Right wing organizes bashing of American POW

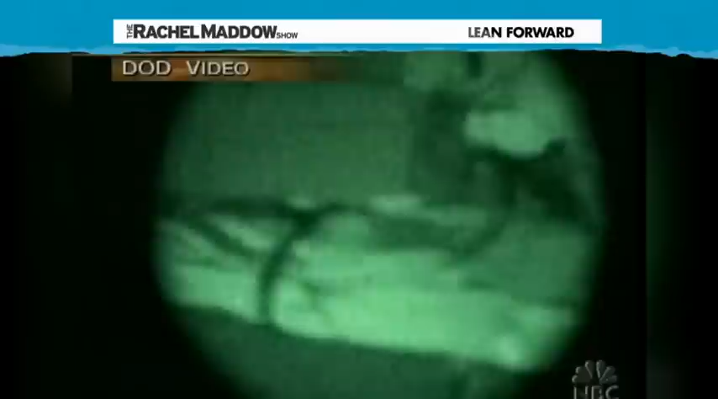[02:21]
The coverage of that rescue was unbelievably intense. One of the most dramatic moments of this war occurred early Wednesday morning, Iraqi time, in the dark in Nazaria.
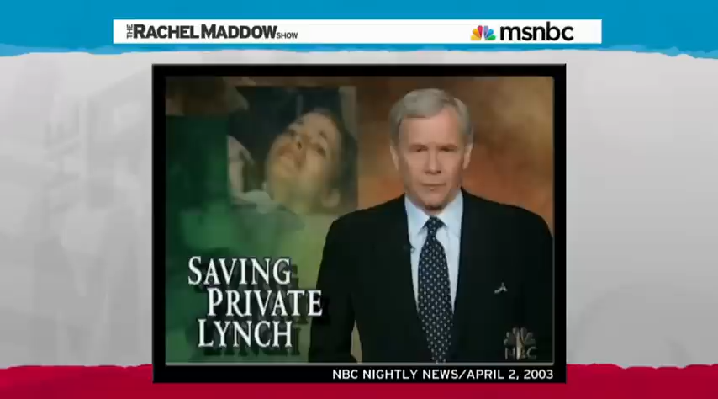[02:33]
The rescue of private first class Jessica Lynch of West Virginia. NBC's Kerry Sanders was with the 8th Marines when the first tip came in.
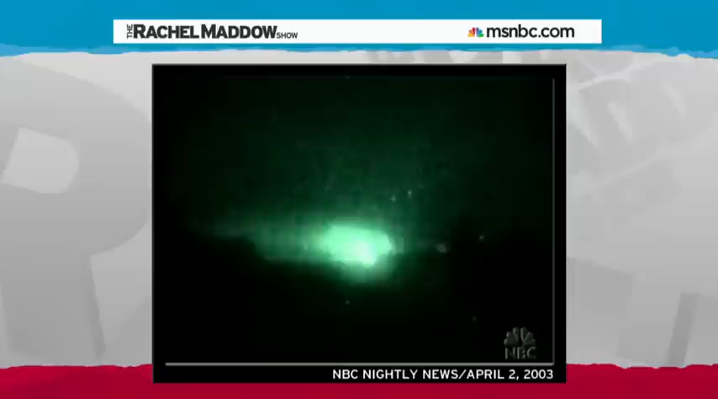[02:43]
The rescue operation began with a fierce barrage from the 2nd Battalion, 1st Marines,
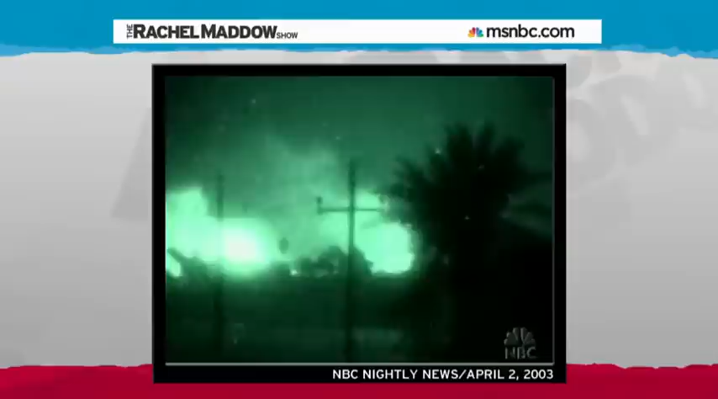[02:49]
firing on Ba'ath Party headquarters to draw out Iraqi soldiers. That diversion providing cover so special operations forces could drop into Saddam Hospital just hours before
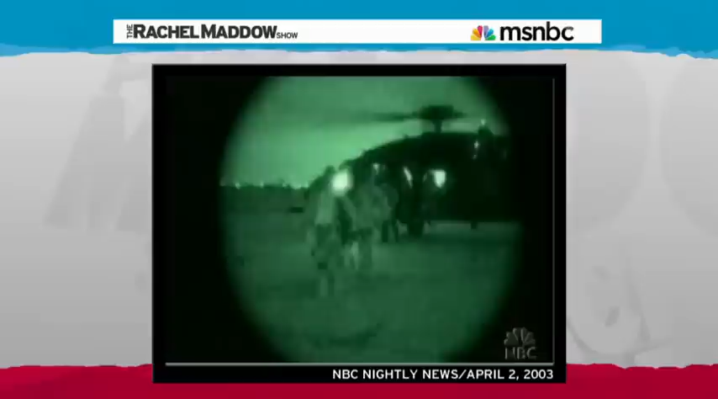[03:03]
a handwritten note had been smuggled out of the hospital and handed to a Marine with the words, she's alive.
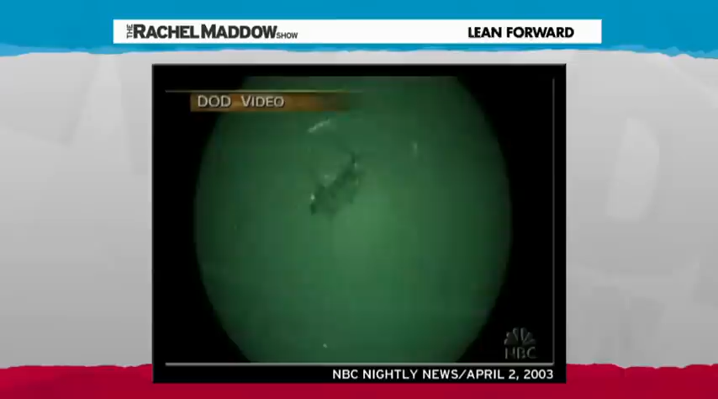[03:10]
The note gave the hospital room number where Jessica Lynch was being held.
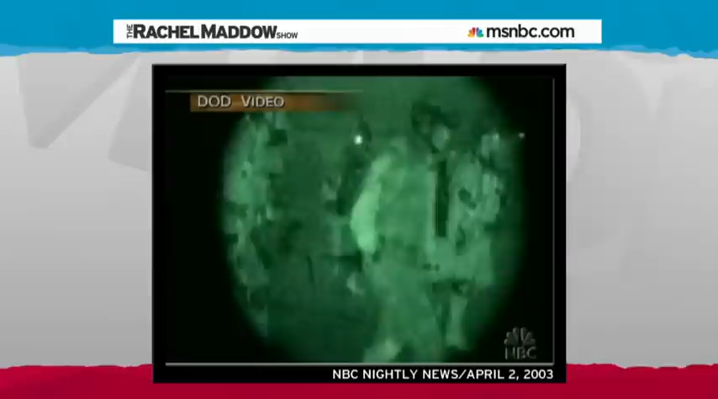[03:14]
Within hours, Army Rangers, Navy SEALs and Air Force pilots were executing a rescue operation. Inside, the U.S. forces found the Army private first class wounded, a gunshot to her leg. Military sources tell NBC News Jessica Lynch had been for several days at another hospital.